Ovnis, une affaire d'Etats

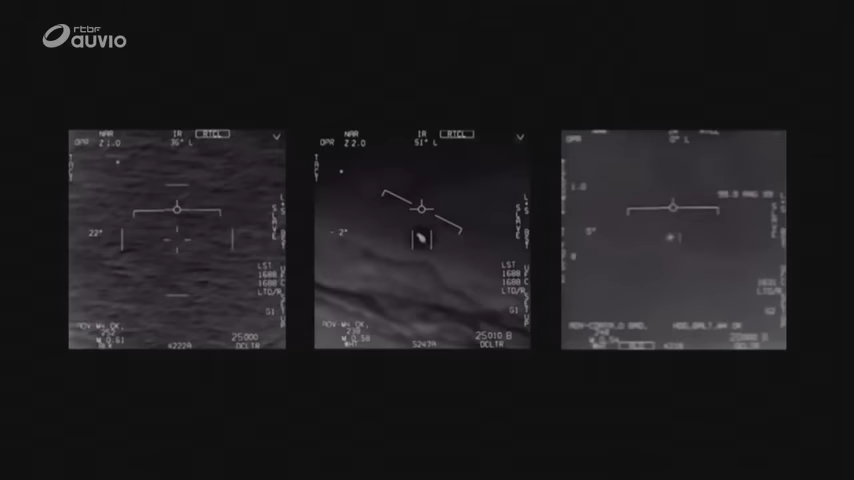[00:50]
Le 16 décembre 2017, des images de l'US Navy créent la sidération parmi la population américaine. Jusque-là classées secret défense, trois vidéos d'objets volants non identifiés filmés par des F-18 sont révélées au public.
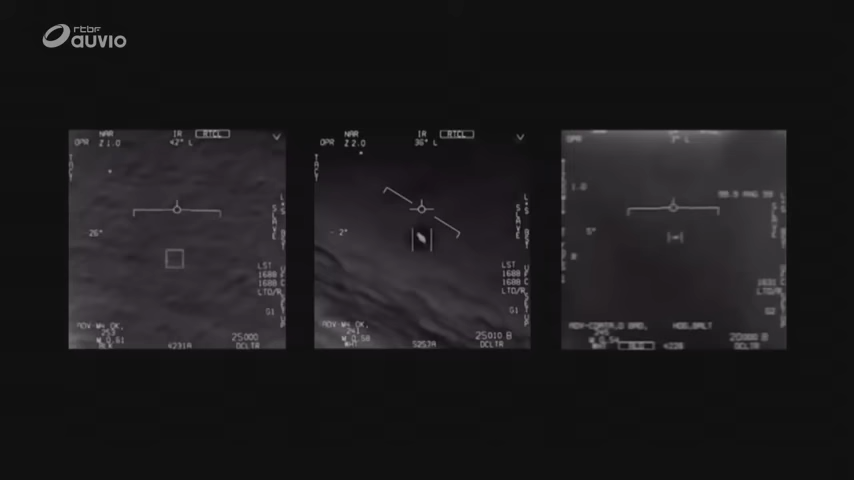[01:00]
Elles seront authentifiées par le Pentagone en avril 2020. La première vidéo remonte à novembre 2004. Elle est filmée par une patrouille à proximité du porte-avions américain Nimitz. Sur ces images, un objet en forme de gélule effectue des manœuvres qui défient les lois de la physique.
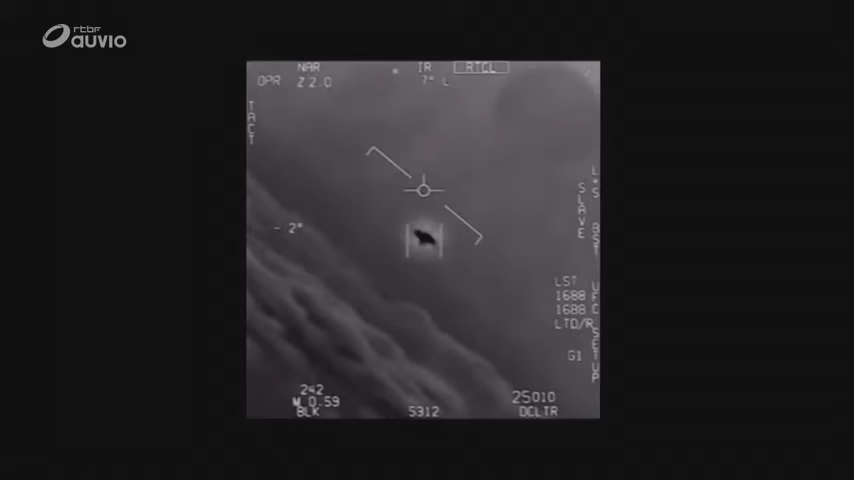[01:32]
Dans le jargon militaire et scientifique,
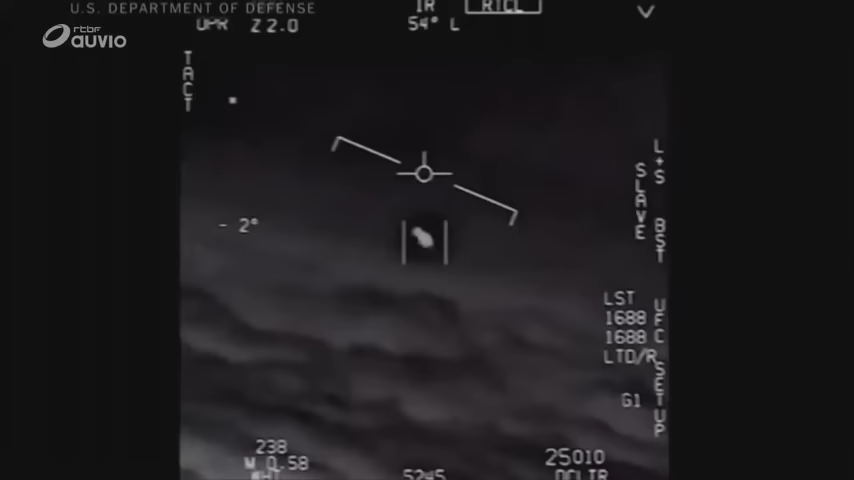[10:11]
Et derrière les images, ce sont surtout les commentaires stupéfaits des pilotes de l'US Navy qui interpellent. Oh my God.
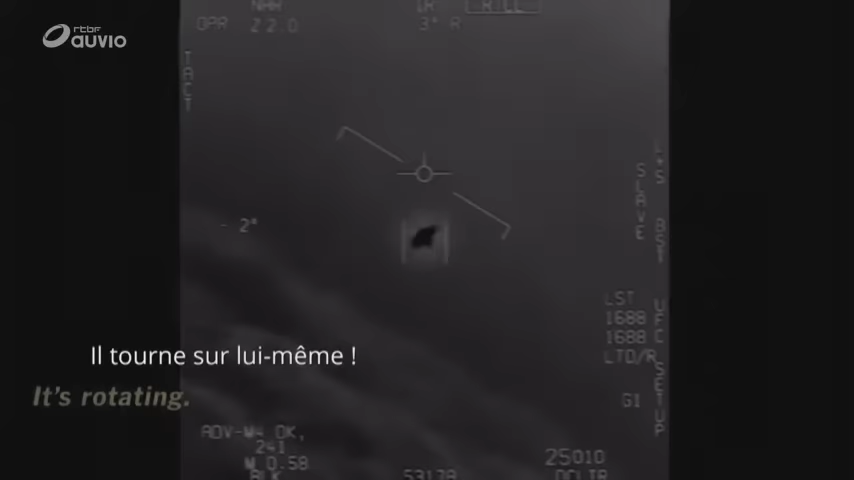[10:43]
Là, on est dans quelque chose, c'est indiscutable, si vous voulez. Il y a le pilote qui l'a vu, il y a les caméras qui ont filmé, il y a le tour de contrôle qui a identifié aussi, mais il y a plein de choses.